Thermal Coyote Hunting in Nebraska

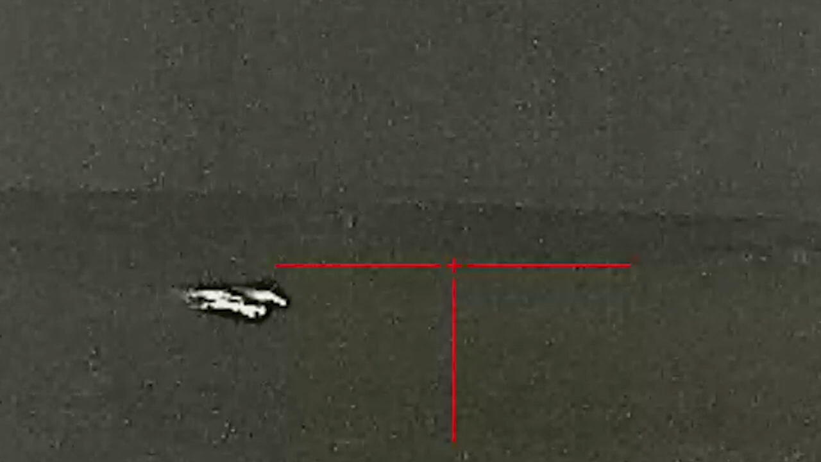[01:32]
Oh, here's one right here. Get ready.
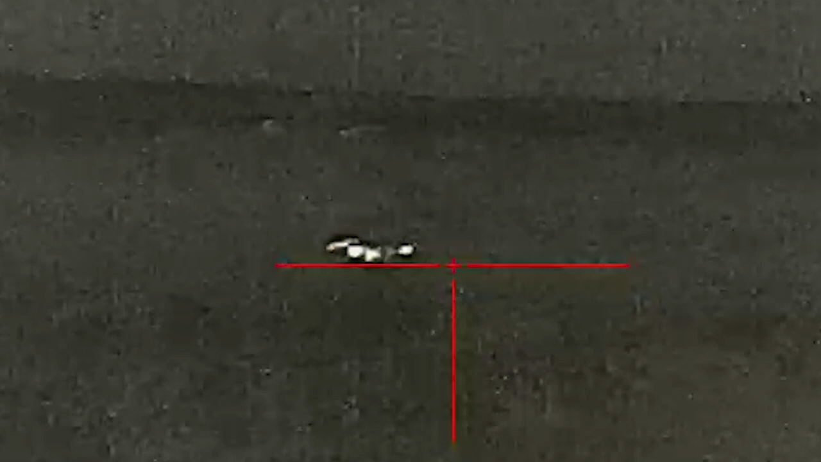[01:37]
Yeah, I'm going to shoot him.
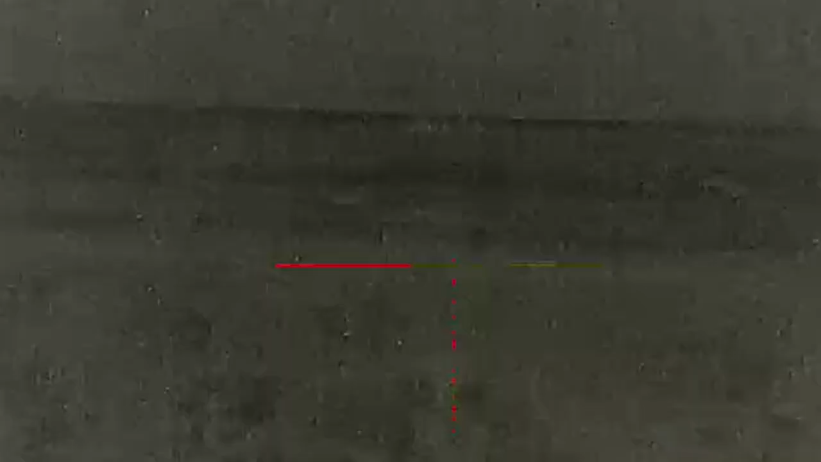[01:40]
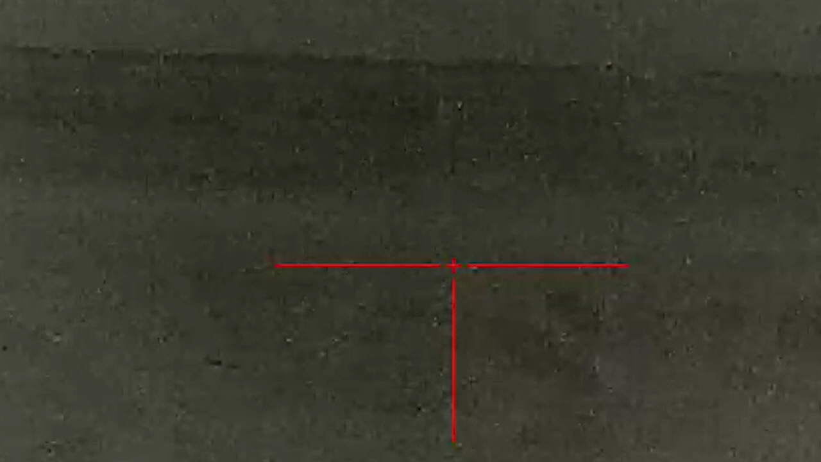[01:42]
I lost him. Okay, turn the call off.
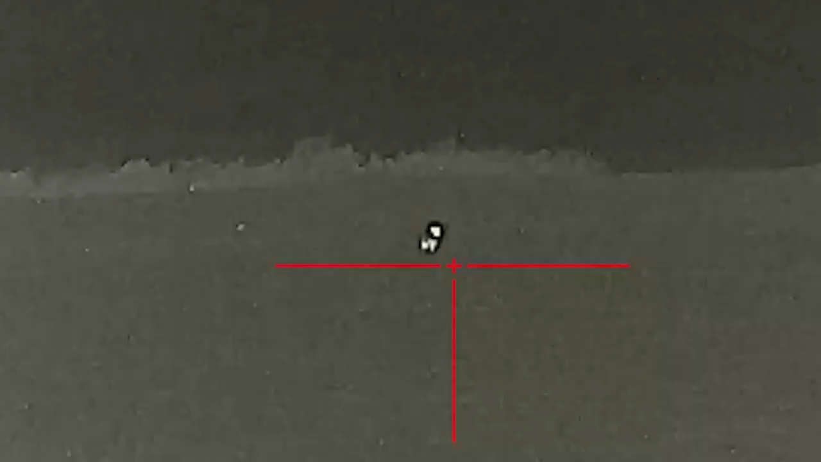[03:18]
Dead downwind. Okay, ready? I'm gonna let him keep coming a little bit. Are you zoomed in?
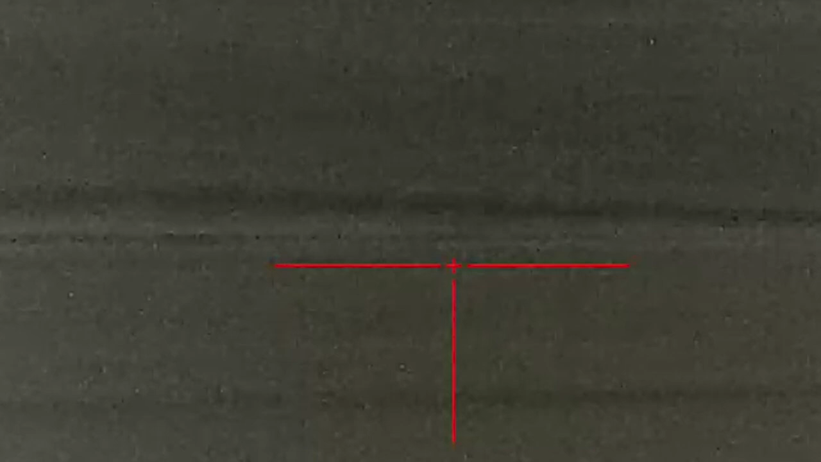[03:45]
You see him, Dad? Well, you might be able to get him to come.
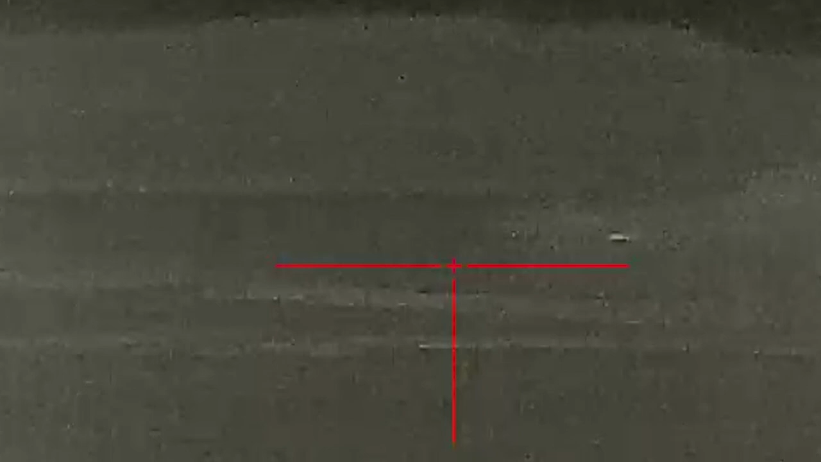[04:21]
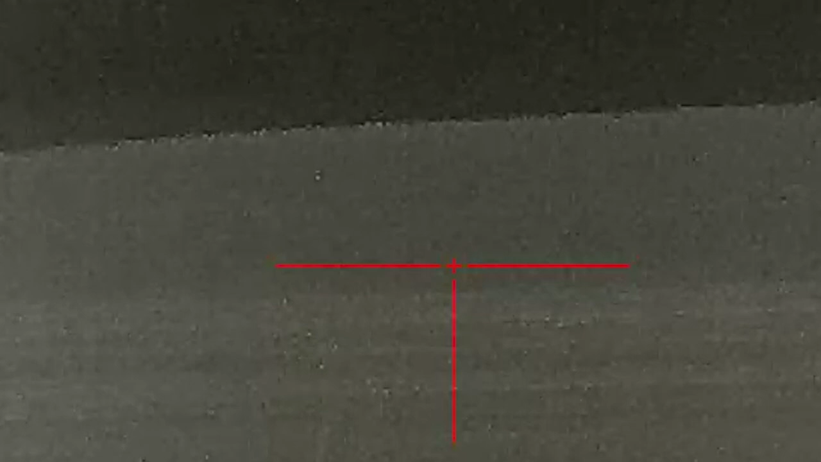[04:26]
Jeez, we should shoot that coyote. You kill him? Yeah, ready?
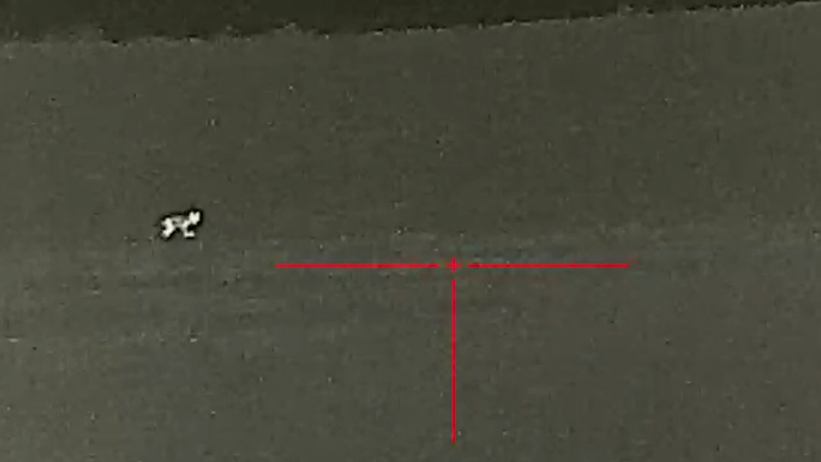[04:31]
Dad, we're gonna have to shoot this coyote. He's not that far. Should I shoot him? Yeah.
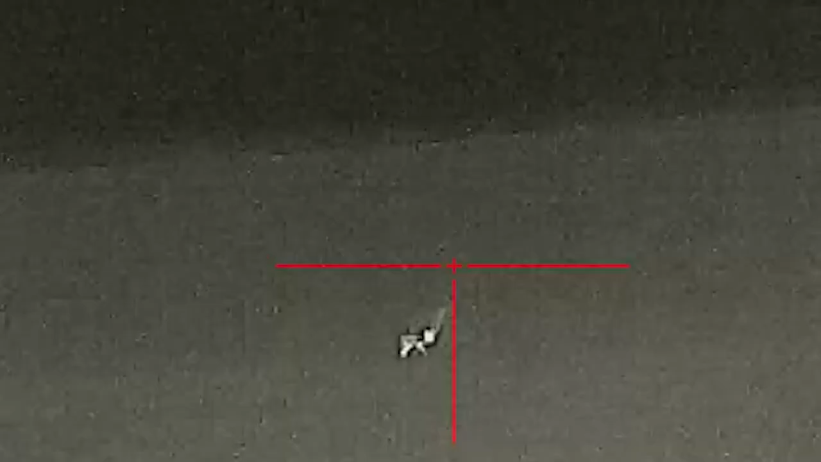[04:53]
Nice shot. Coming from the left.
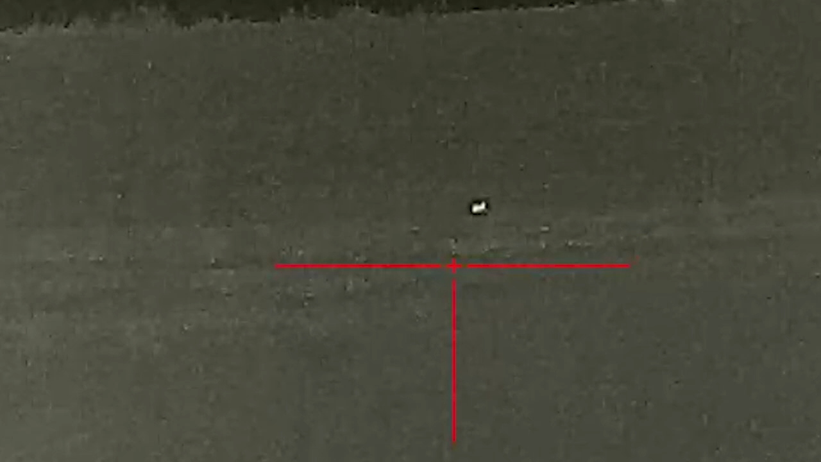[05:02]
Another one coming from the left, down here. I think that one's dead.
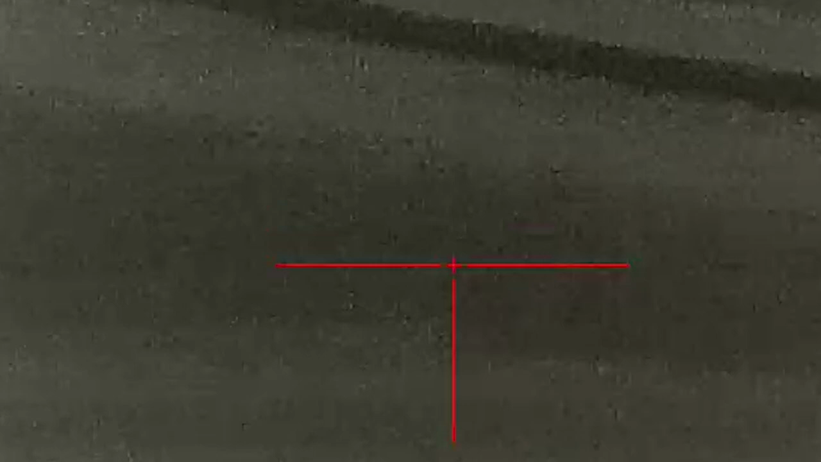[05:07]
Yeah, he's dead. Good shot, my man. Oh, you could probably about shoot that thing, too. I'd wait. Oh, never mind. Now shoot, Jess. Might as well. Thank you.
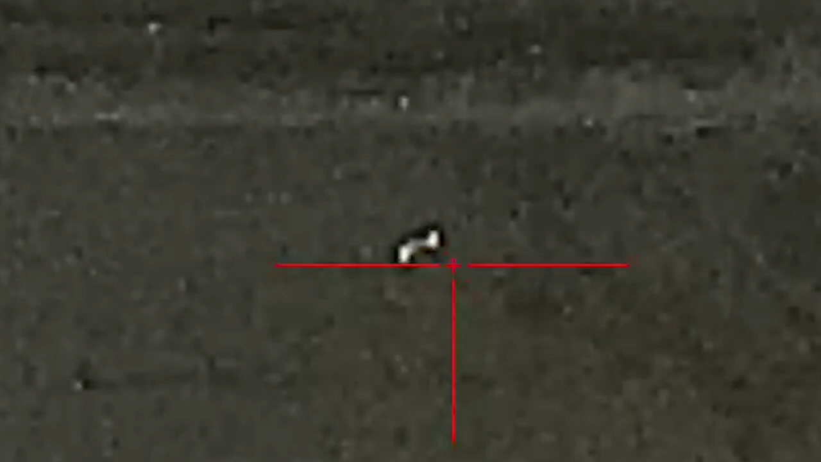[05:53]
me. There you go. Put it on his shoulders.
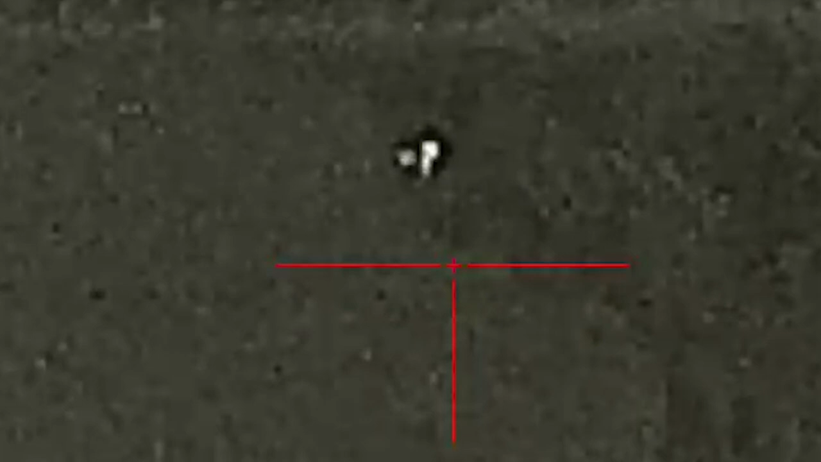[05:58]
Huh? He didn't even flinch. Throw another one at him.
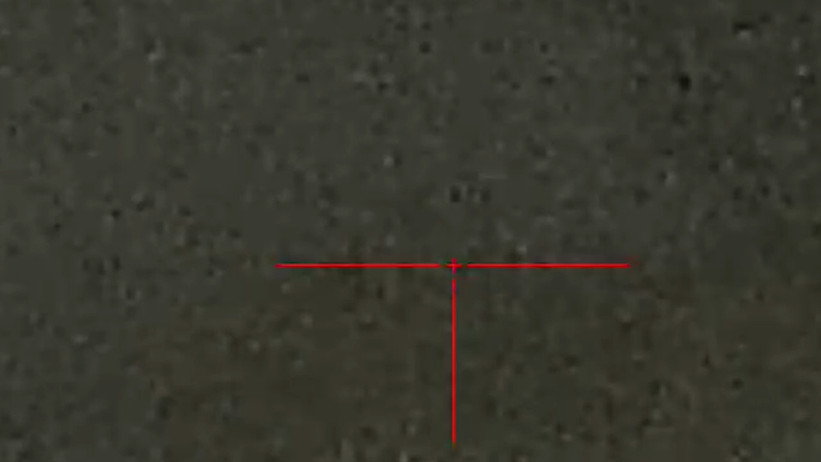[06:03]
Put it just above his back.
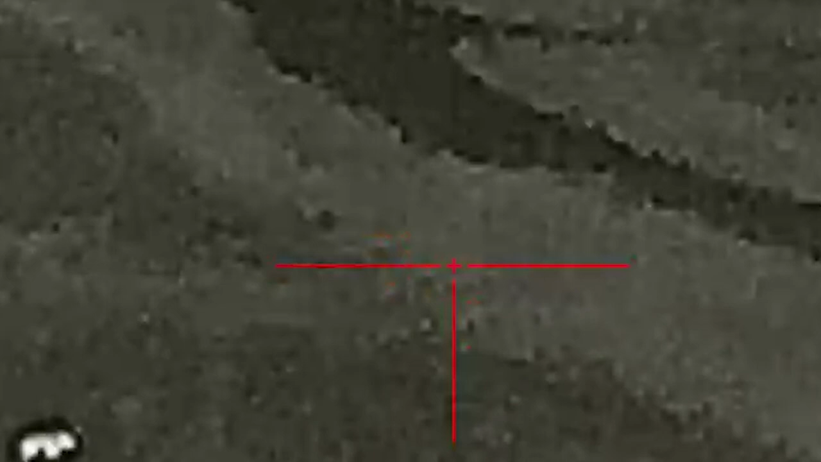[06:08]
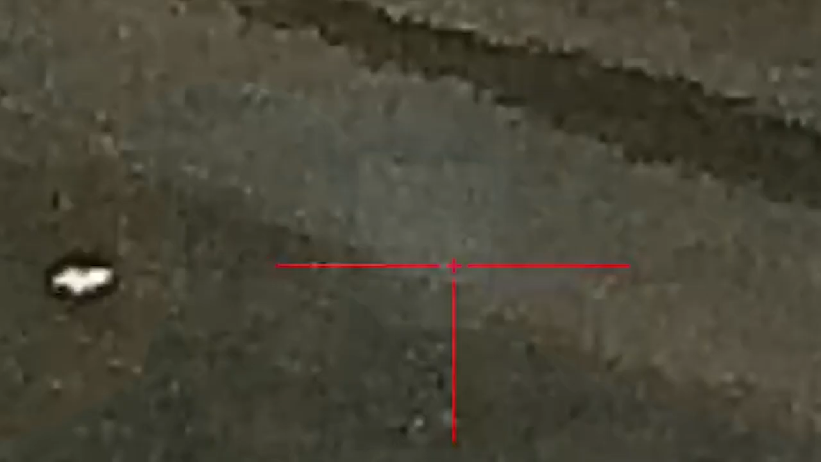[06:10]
My friend Jess was behind the gun on this one, and he made an excellent shot on that one coyote.
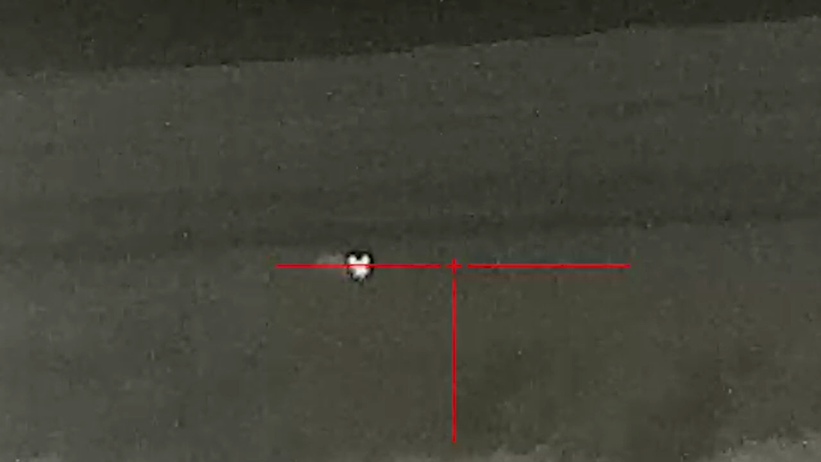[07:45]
I think I'm gonna shoot him here pretty quick.
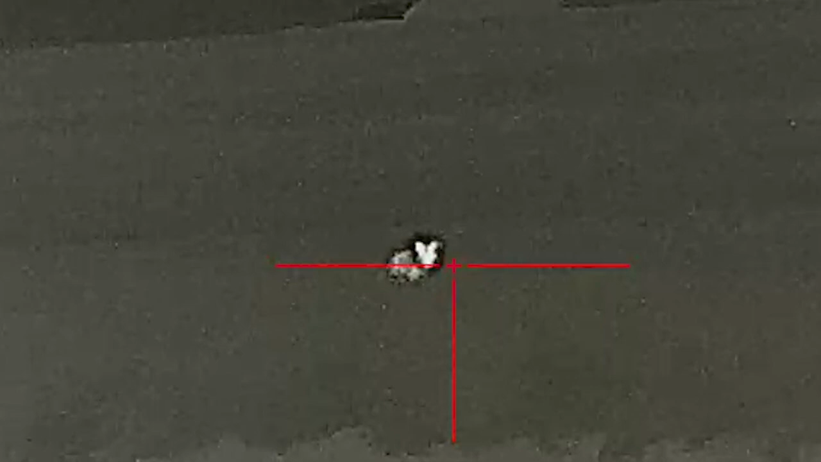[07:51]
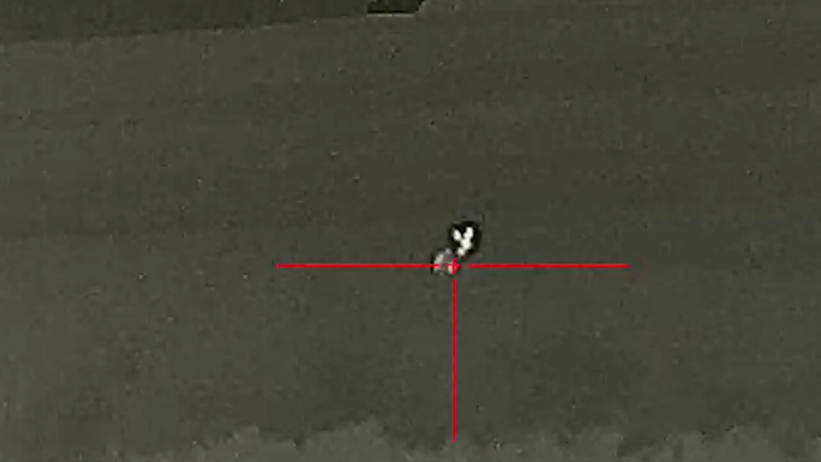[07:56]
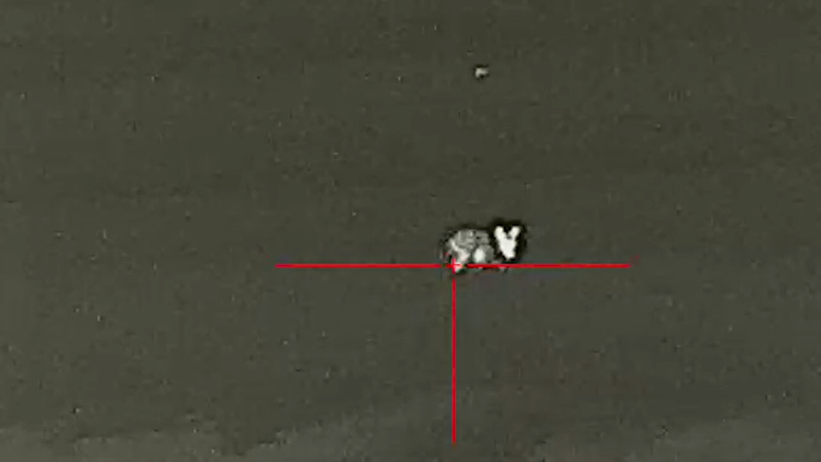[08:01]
Yeah, he's missing a leg. Ready?